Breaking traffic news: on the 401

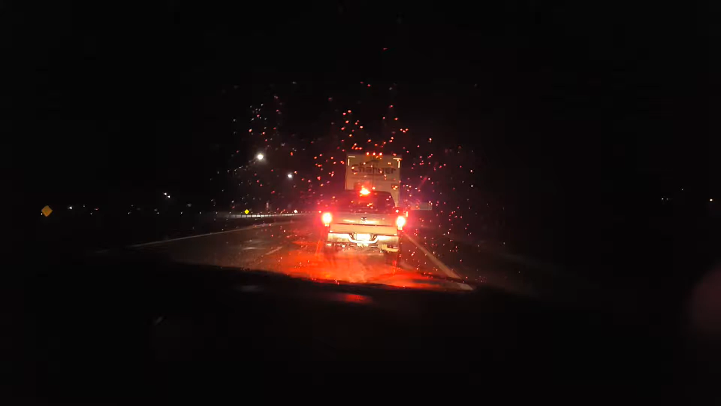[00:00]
Reportando live desde Tilbury. Nos han parado aquí porque ha habido un accidente. Vamos para London, Ontario y aquí la gente se olvida que cuando llueve tiene que manejar con más cuidado y veníamos platicando de eso hace minutitos atrás que nos pasaron varios con una velocidad a los de pica pensando de que no